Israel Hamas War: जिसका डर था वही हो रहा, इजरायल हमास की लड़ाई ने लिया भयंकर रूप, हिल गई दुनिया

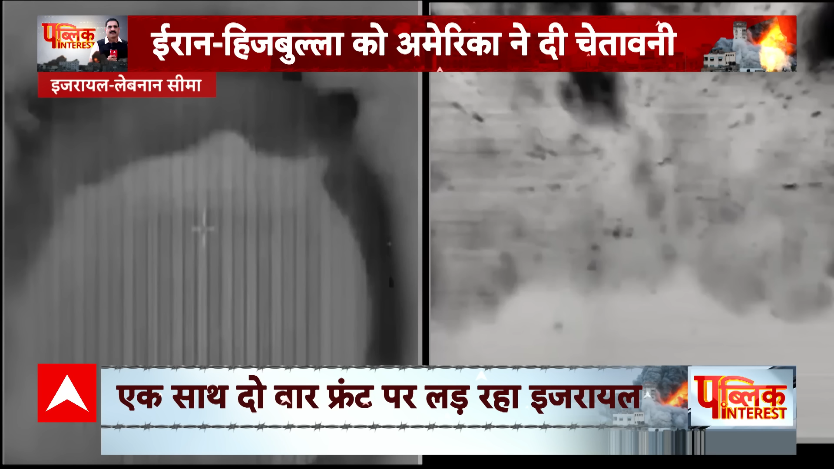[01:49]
बयान बाजी का असर उत्तरी इसराइल बॉर्डर पर दिखाए दिया हिजबूला और इसराइल फोर्स के बीच लिमिटेड वार्फरेंट खुल गया इस्राइले डिफेंस पोर्स
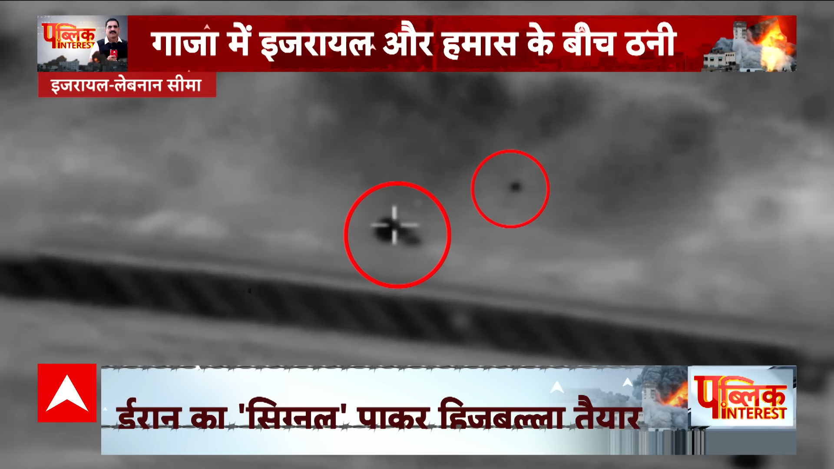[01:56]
ने दावा किया कि हिजबुला के आतंक पादियों ने बॉर्डर क्रॉस करने की कोशिश की इसे